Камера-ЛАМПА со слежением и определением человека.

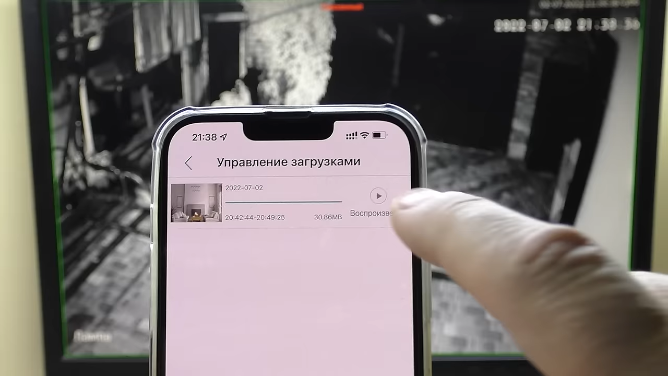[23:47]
скачался ролик воспроизвести и воспроизводится на смартфоне как по мне отличный вариант камеры нюансы вам показал если хотите использовать слежение нужно ее закреплять жестко то есть патрон должен быть закреплен чтобы не было раскачки если не будете использовать слежение а просто ставите по силуэту человека там